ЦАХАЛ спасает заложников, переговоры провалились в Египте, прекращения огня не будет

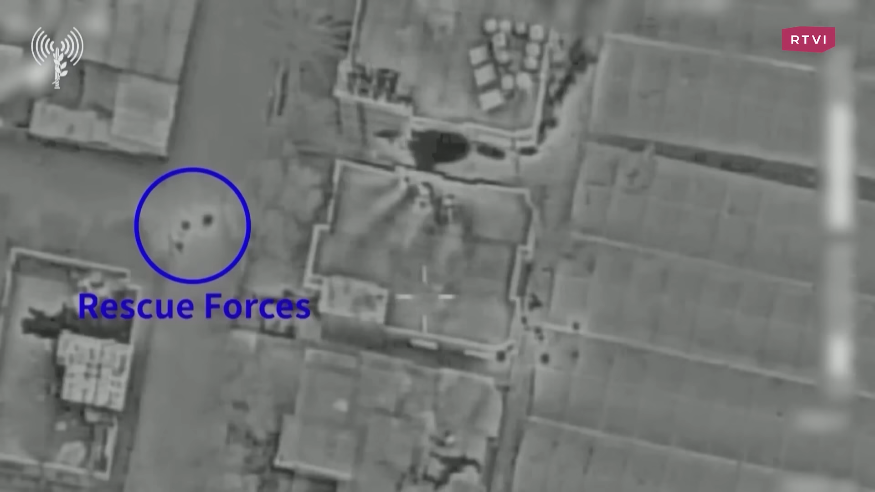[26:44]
Бойцам израильского спецназа удалось освободить двоих заложников, похищенные в ходе кровавой атаки Хамаса 7 октября.